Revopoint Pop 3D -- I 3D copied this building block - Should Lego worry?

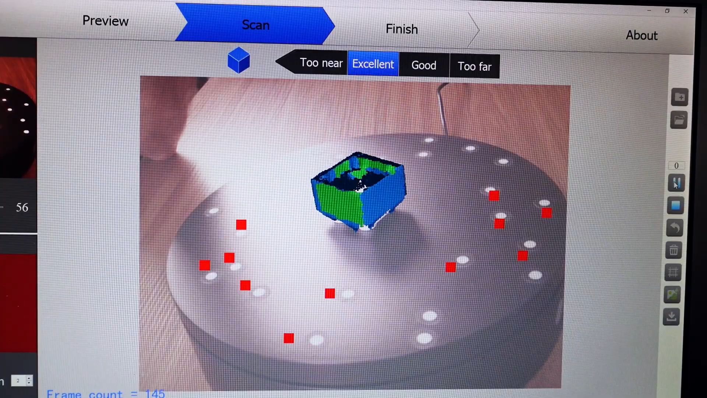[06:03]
i'm going to complete this to a fused point cloud
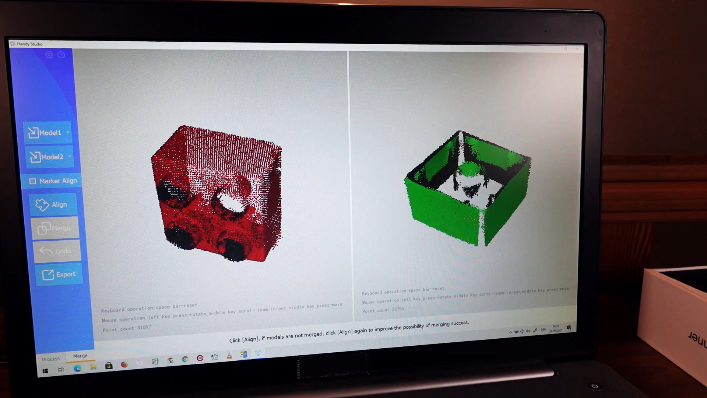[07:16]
is what this looks like this is an upper part of the brick
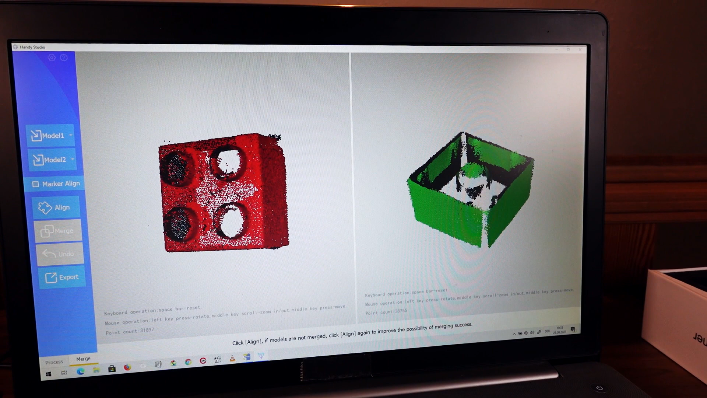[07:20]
and this is a lower part of the brick that i scanned and looking at each scan individually this looks okay trouble is i just failed
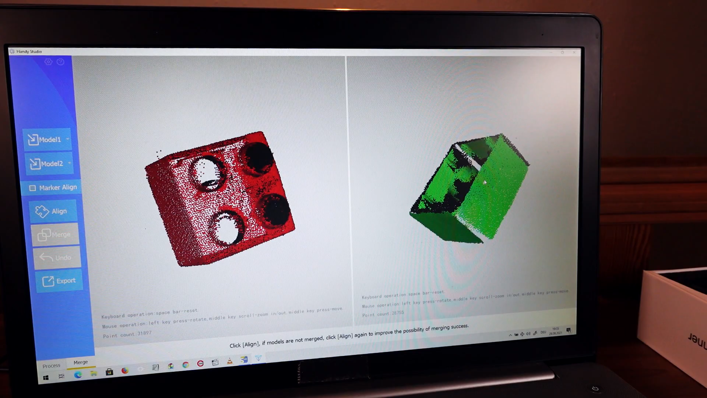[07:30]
to put them together when i try to do this this is what came out you get those twisted and destroyed shapes
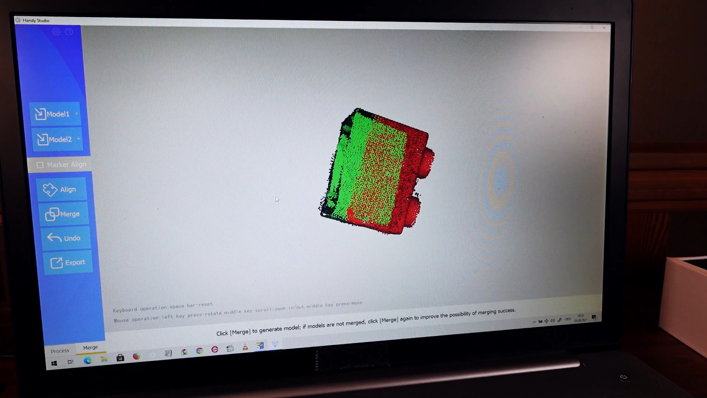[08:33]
here you see what happens the green structure and the
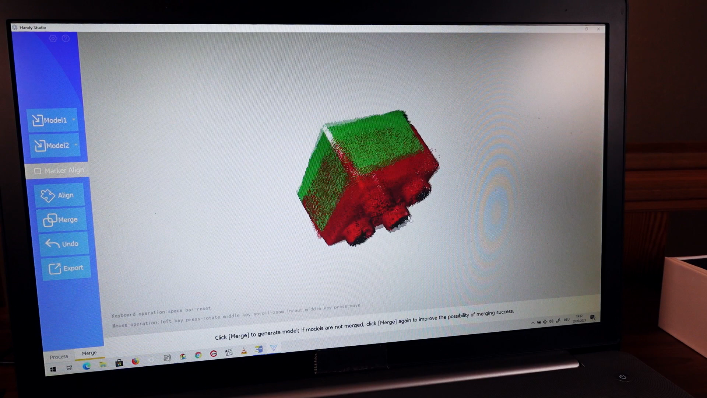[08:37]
red structure these represent my two scans and they should be aligning in a way that if
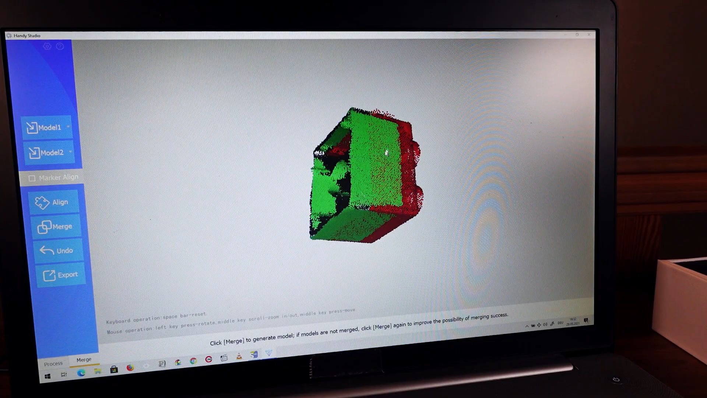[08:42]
i add more and more scans to this they would slowly form a complete brick that i could then export as a full model i could not get it to work